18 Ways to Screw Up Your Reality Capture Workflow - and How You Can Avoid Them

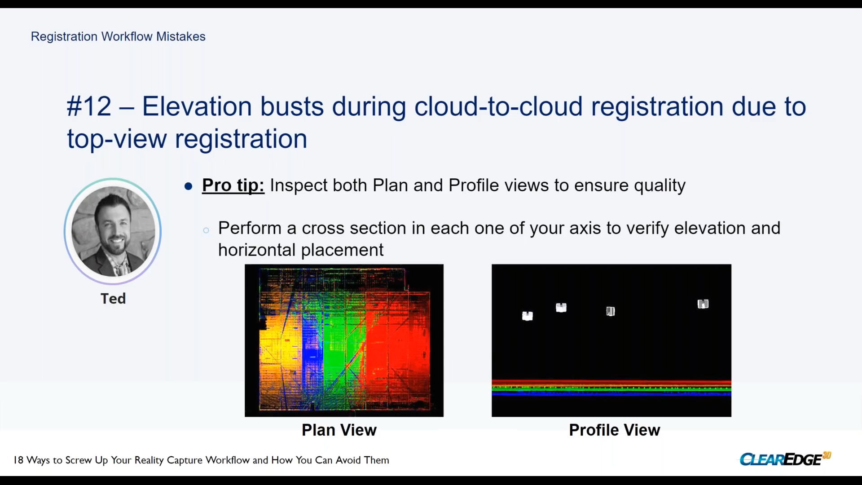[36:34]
pretty good pretty easy to inspect but don't forget to flip it over and take a look at that that see that elevation view as well yeah great great tip um yeah again always do use multiple registration methodologies when you can